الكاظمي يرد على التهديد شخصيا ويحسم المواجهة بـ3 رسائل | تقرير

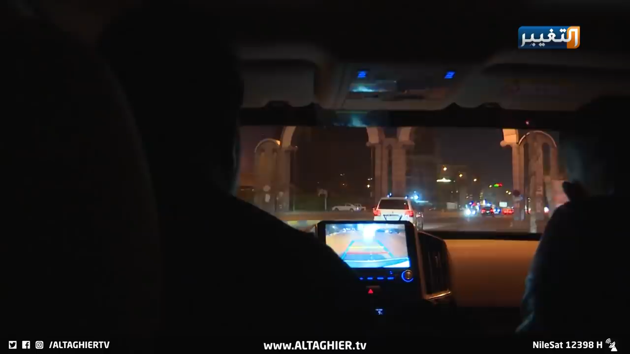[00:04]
في ليل بغداد ليس كأي توقيت عابر يوقف رئيس مجلس الوزراء القائد العام